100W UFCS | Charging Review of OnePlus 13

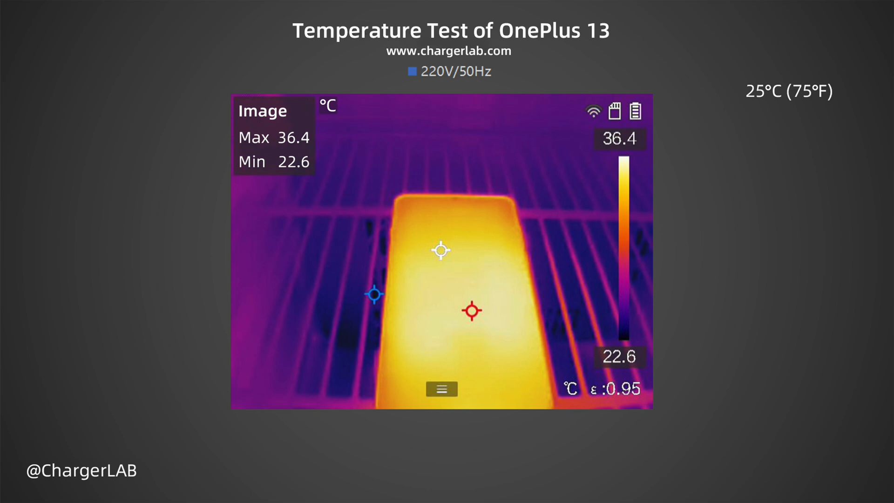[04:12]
On screen: max 36.4°C, min 22.6°C, scale top 36.4°C, scale bottom 22.6°C
After 10 minutes, the maximum temperature on the front is 36.4 degrees Celsius. The back is 37.3 degrees Celsius. After 15 minutes, the maximum temperature on the front is 36.4 degrees Celsius, and the back is 37.7 degrees Celsius.
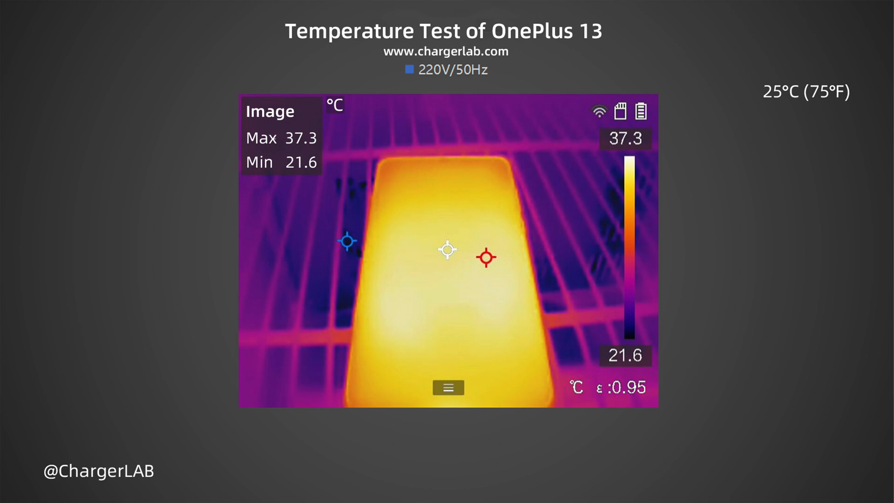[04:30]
After 20 minutes, the maximum temperature on the front is 37.3 degrees Celsius, and the back is 38.2 degrees Celsius.